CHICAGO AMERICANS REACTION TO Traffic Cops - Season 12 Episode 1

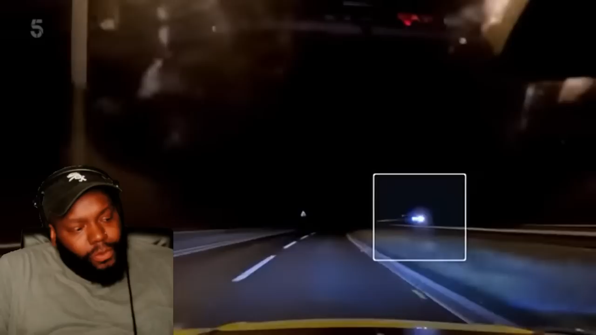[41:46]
Freaking, like they're not on your bumper, bro. They told you not to get it and now they're going to watch and see if you do it. That's it. That's it. I think vehicle's passed his opposite direction.